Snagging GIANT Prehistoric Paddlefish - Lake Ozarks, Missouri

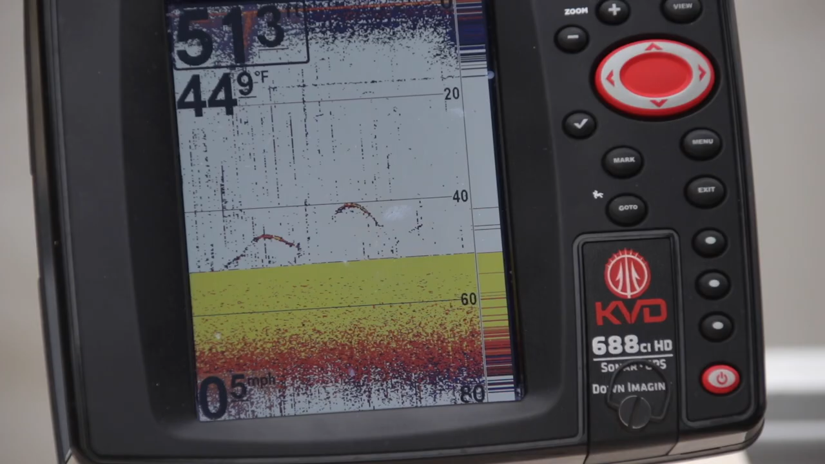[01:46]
On screen: water 44.9°F, speed 0.5 mph
we're in 50 foot of water and that old bottom is just as flat as you can be I'm bouncing the bottom you're bouncing yeah come on